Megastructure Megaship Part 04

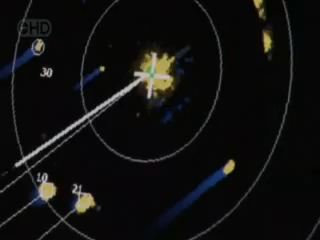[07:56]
Some, however, may not be at all interested in fishing.